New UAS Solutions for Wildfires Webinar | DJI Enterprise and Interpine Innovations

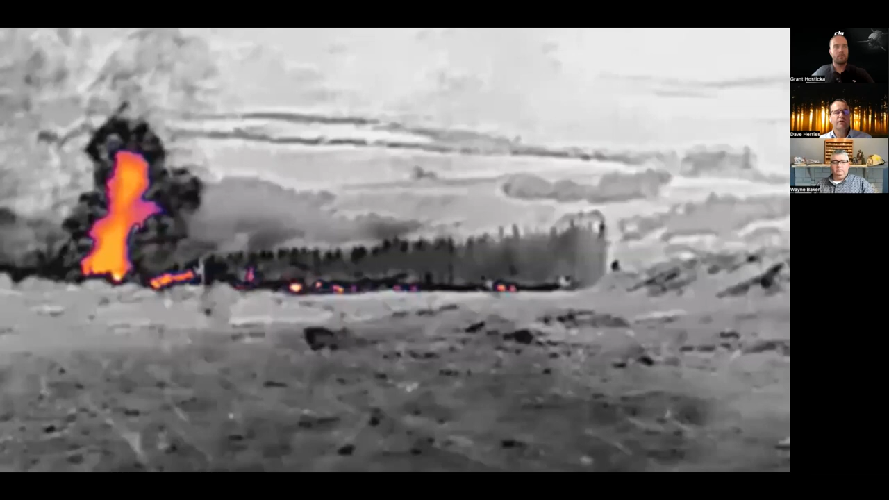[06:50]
Really, once the incident controller was able to see this imagery coming from the drone, and again, this is where the drone is actually sitting on the ground, simply because we've got manned aircraft in here at the time. And we can see that fire tornado actually coming in
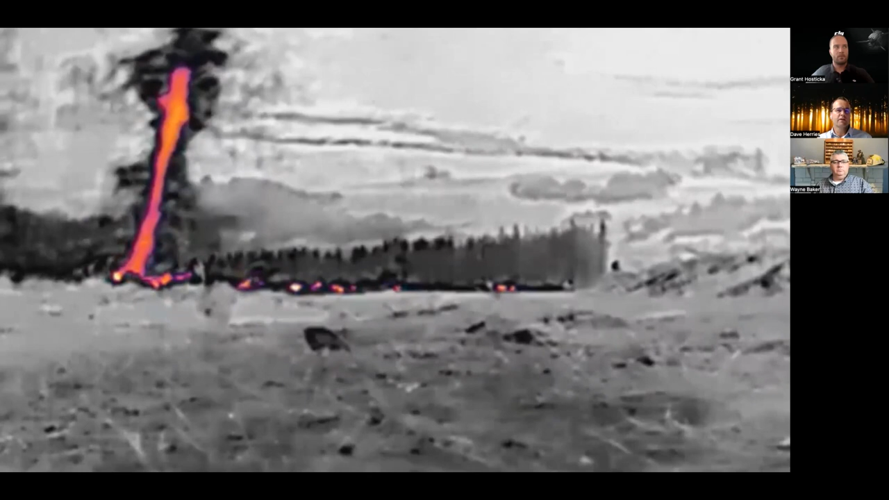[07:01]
towards our fire perimeter in that sector. And so really, that gave great confidence for that incident controller to say, actually,
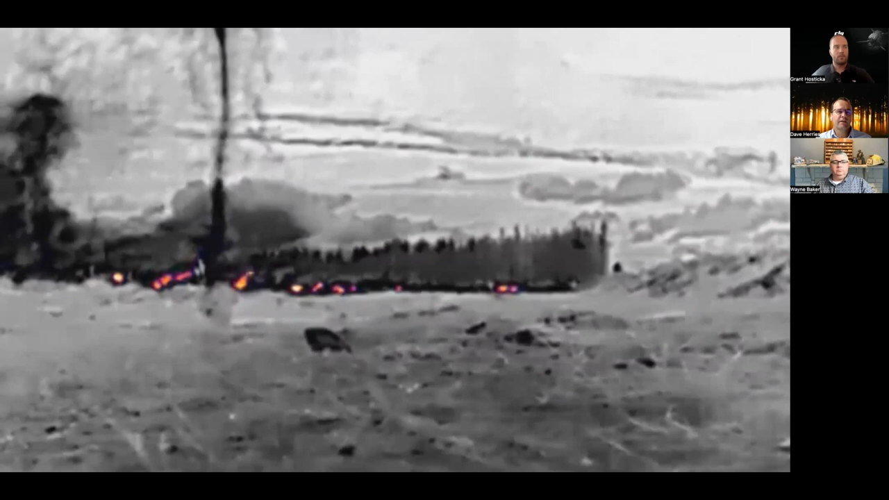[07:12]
these drones are going to be useful, and let's get that in the air. So coordinating with manned aircraft, we got the drone up into the air.
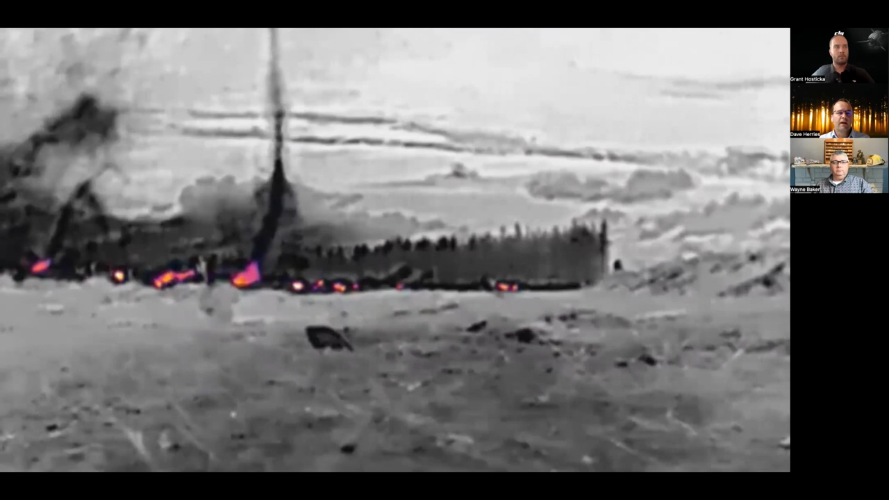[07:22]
And what we can see is that typically in these situations in wildfire, it's mostly a lot of smoke. But with those thermal cameras fitted into these UACs,
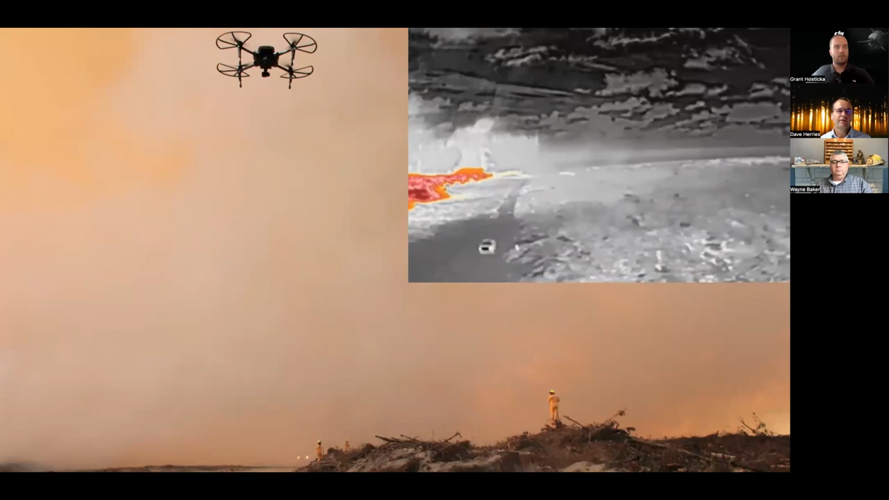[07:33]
we can see how we can actually see through that smoke patrol perimeters and keep an eye on, in this case here, a controlled burn training operation that we usually have prior to our wildfire season. We have a number of these and upskills and tests all our systems and equipment, etc. So really great to be able to pilot that with the DJI equipment back in 2016 and lead to where we are today.
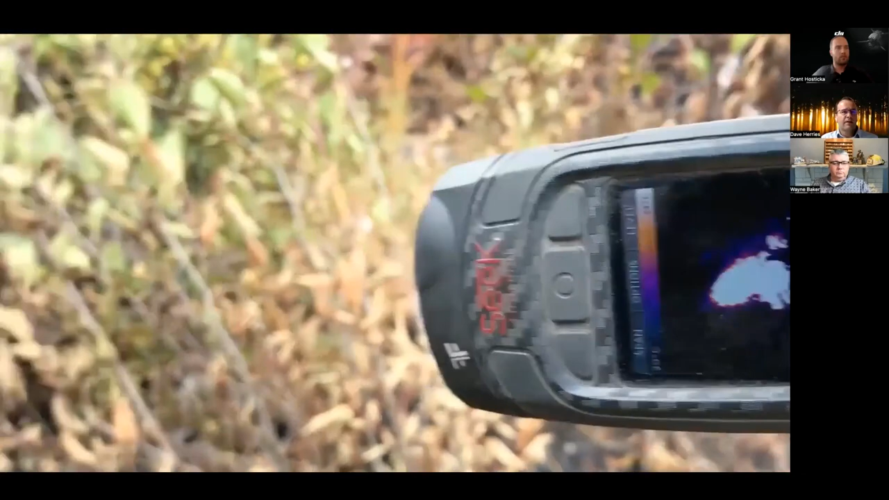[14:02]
Digging that up, that's about half a meter deep and what we can see here is that it's sitting at well over 330 degrees celsius which is a really good
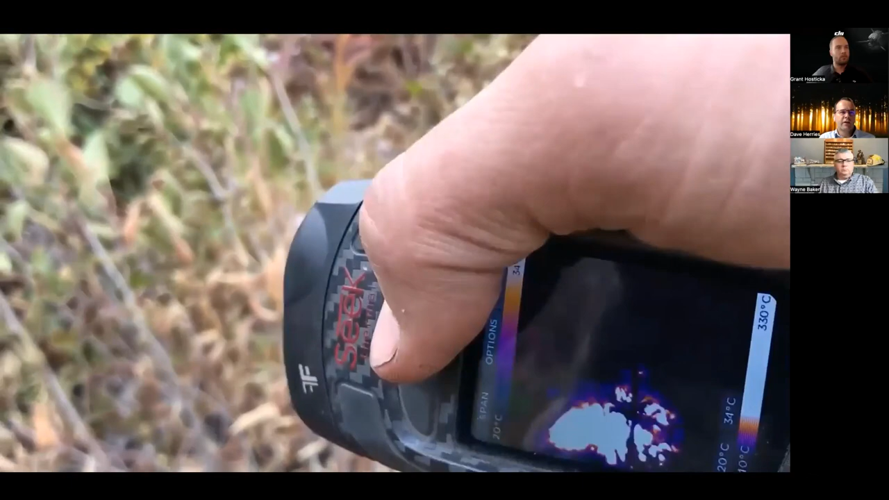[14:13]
On screen: scale bottom 20°C
indicator that that is a severe threat to breaching this particular fire line as RH changes and wind conditions increase.
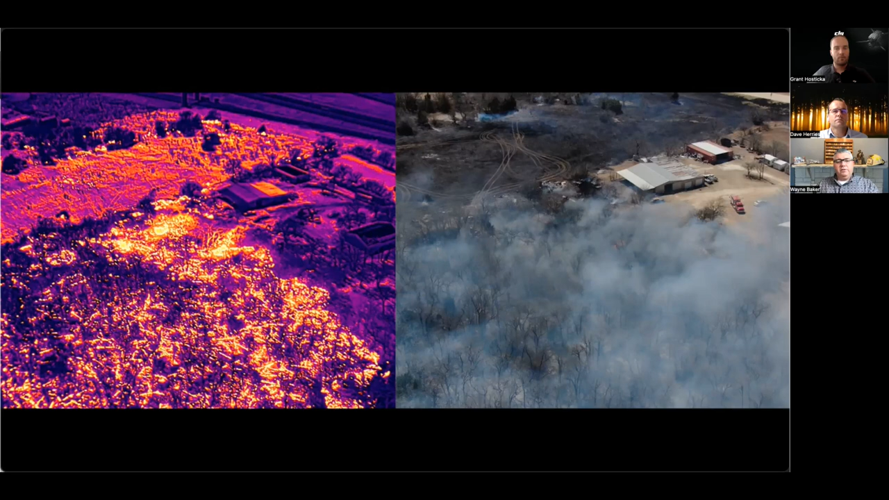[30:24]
as well as strike team leader um deploying across the state and the country so um while this may have been smaller in scale than some of what we we've talked about uh it was still uh quite intense for the incident commander at the time and one of the things that
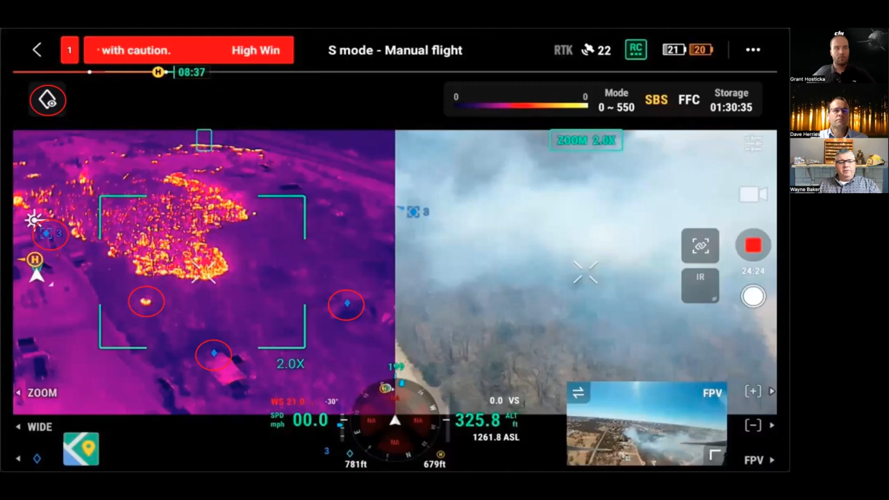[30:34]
we were able to do that uh david was pointing out which was phenomenal is now with flight hub two and with the pinpoints we are able to drop pinpoints in the area to uh give more information to the incident commander to be able to refer back to and one thing that was also interesting is there was a spot fire that was detected by the drone pilot and again it was in the wooded area
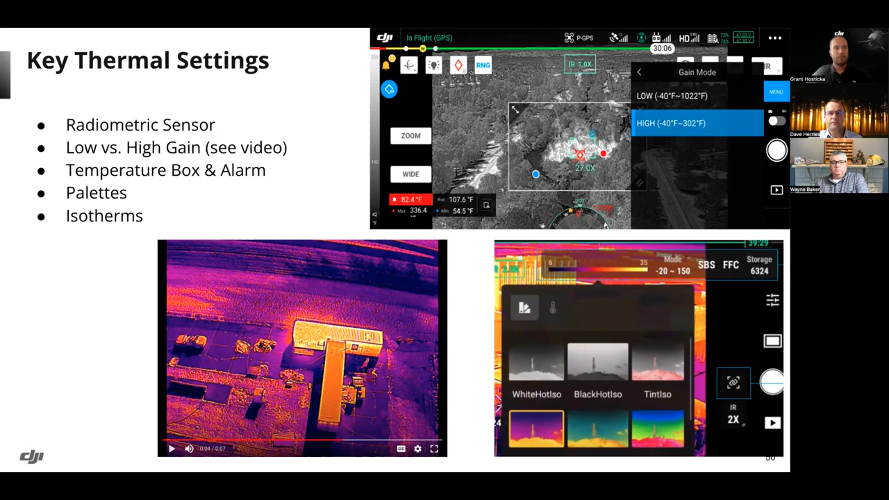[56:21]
at times particularly when operating at night and being able to see different kinds of temperature ranges um yes absolutely so uh just recapping
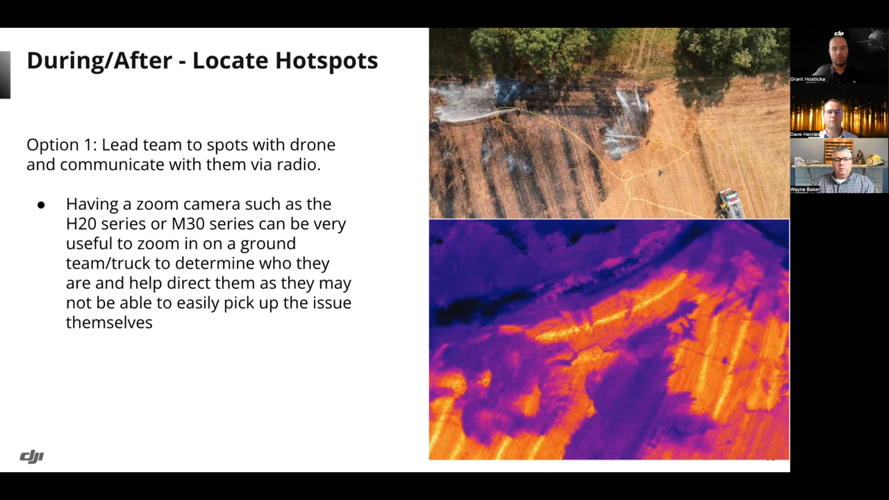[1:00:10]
uh and having that zoom capability with the h20 and uh and the m30 series is really great uh you do have some zoom on the thermal camera as well um so that's important to remember uh not just on the visible light camera to be able to to zoom in and see that area um i know we've talked quite a bit about this so i'm